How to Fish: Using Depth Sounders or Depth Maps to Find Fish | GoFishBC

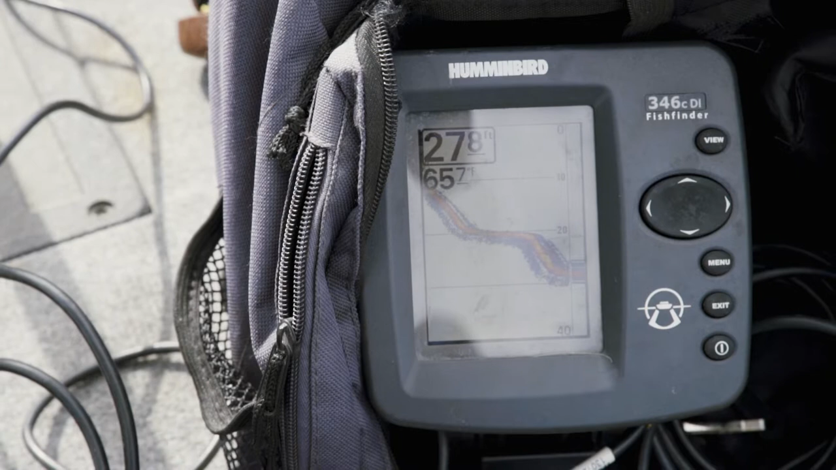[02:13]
just run some transects back and forth across areas of the lake that I know are going to be more comfortable sliding off into 20-25 feet of water. And I'm just using the sounder right now just to cruise over, just run some transects back and forth across areas of the lake that I know generally will support fish and to see if I can mark a few fish.